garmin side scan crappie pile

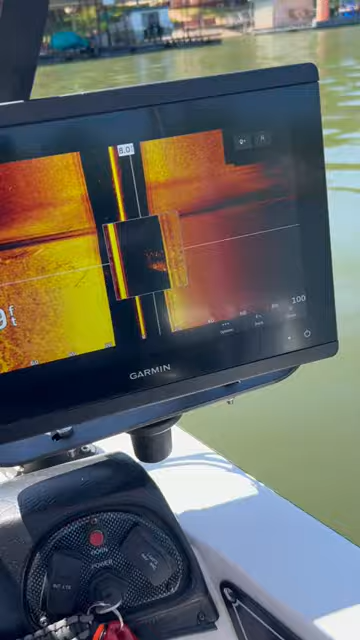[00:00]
all right guys see that brush pile and all the fish that's on the side scan from the garmin and then when we come up here to the scope we've got a live scanner
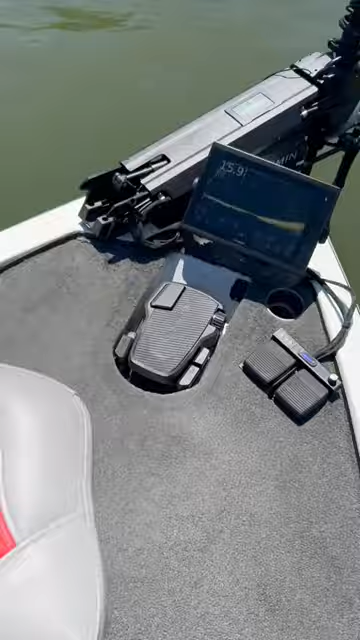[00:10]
we'll go zoom around boom there it is
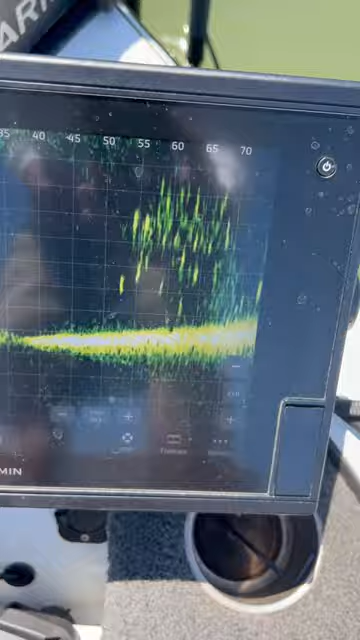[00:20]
side scan scope and your live scanner you cannot go wrong